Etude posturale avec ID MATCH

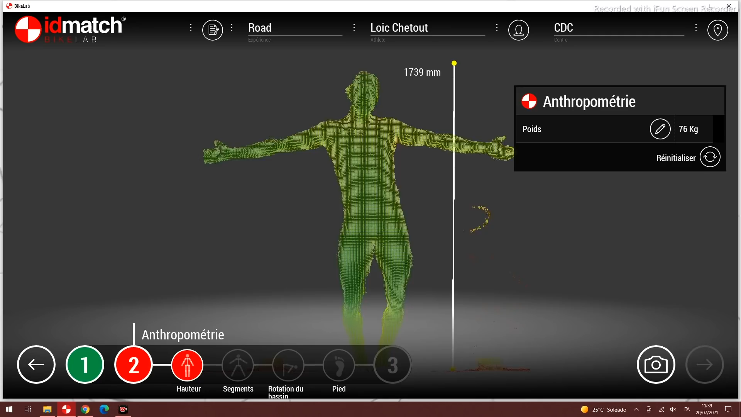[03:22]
Et donc, on va commencer par mesurer ta hauteur, Loïc.
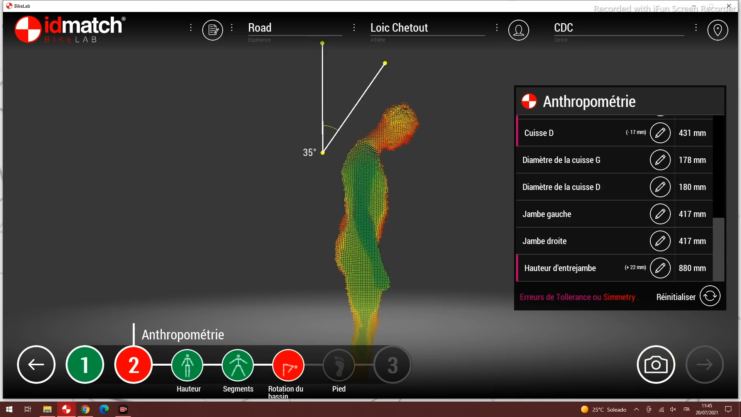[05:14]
Une fois toutes les mesures anthropométriques réalisées, on va passer à un peu de souplesse, Loïc. Ah. On va mesurer ta rotation de bassin.